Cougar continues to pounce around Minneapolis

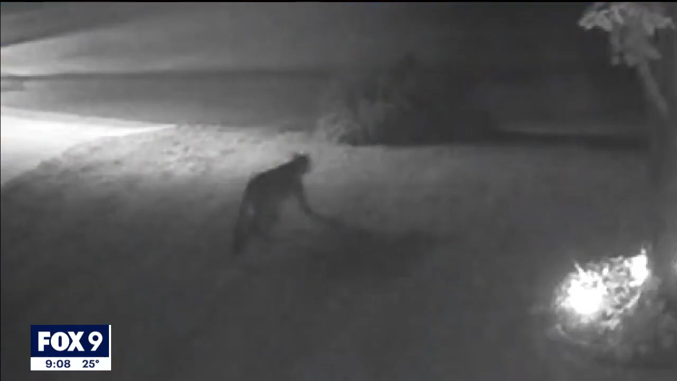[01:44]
One spotted on home security cameras in Carver just three weeks ago and in Mankato five weeks before that, with sightings increasing the last five years.